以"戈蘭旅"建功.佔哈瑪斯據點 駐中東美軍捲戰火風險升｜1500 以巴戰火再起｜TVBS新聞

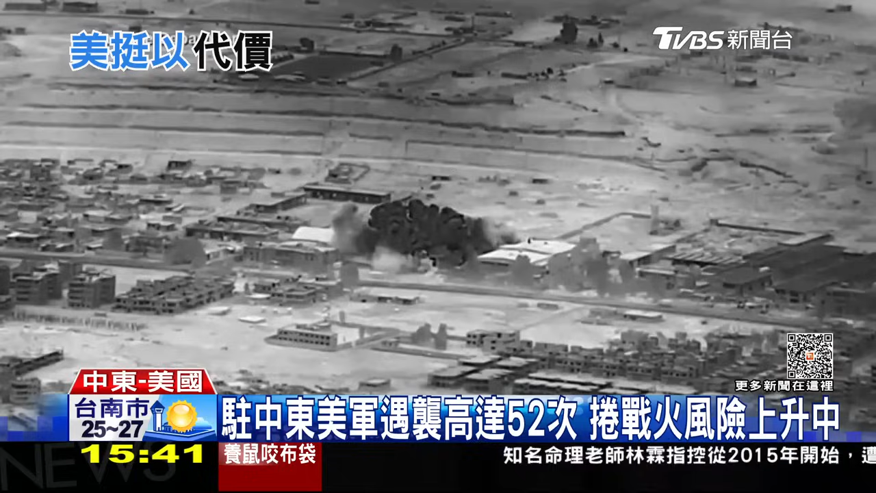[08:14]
中東局勢越來越不穩美國先前才轟炸完敘利亞境內的伊朗武器庫後危機卻沒有解除